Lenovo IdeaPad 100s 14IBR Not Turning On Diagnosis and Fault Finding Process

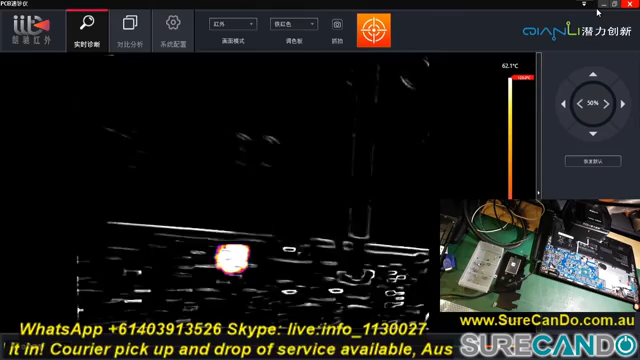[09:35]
On screen: scale top 62.1°C
So here it is under the thermal camera, we can see that particular chip is getting hot.
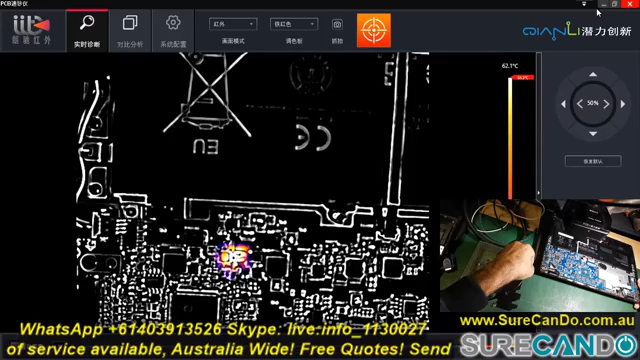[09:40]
On screen: scale top 62.1°C
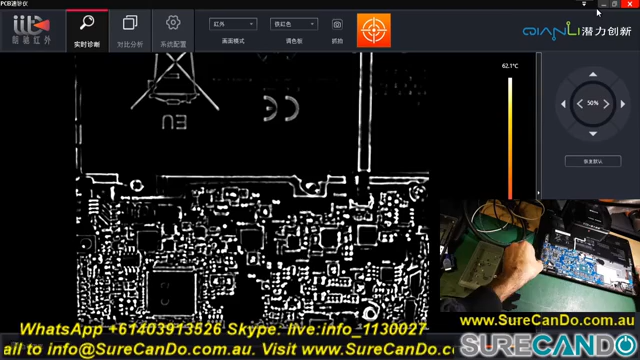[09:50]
On screen: scale top 62.1°C
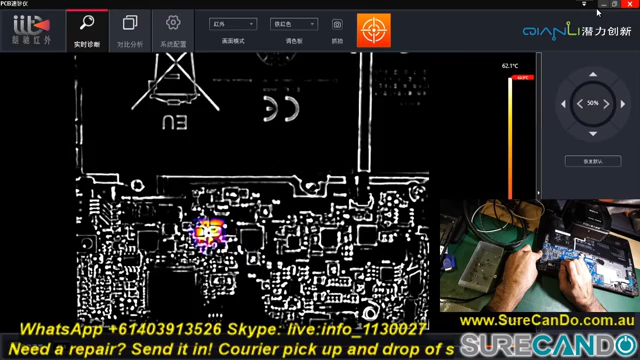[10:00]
On screen: scale top 62.1°C
The chip turned out to be a very critical chip, it manages the power for the entire system, and obviously that is what got damaged.